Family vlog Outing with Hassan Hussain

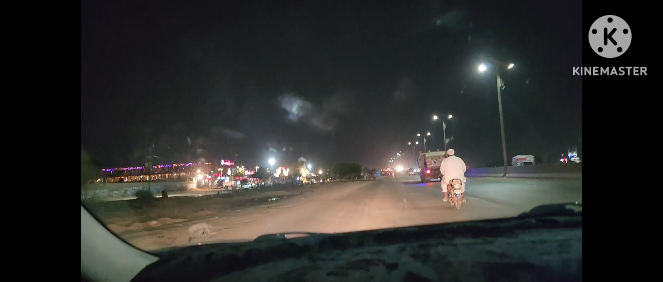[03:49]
मुन्ने मुट्ठी आ रही है आपके पीछे पीछे। चलो भाई हम पहुँच गए।
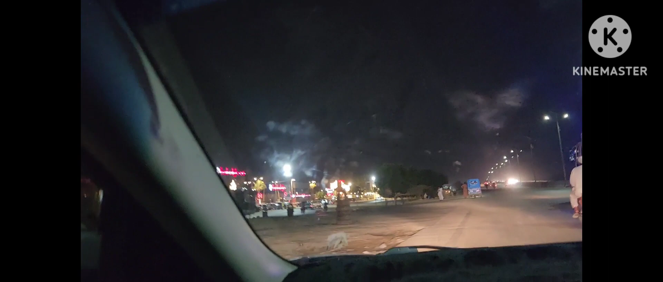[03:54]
कहाँ आ रही है? झूठे आ रही है मुन्ने मुट्ठी, मुझे दिख भी नहीं रही।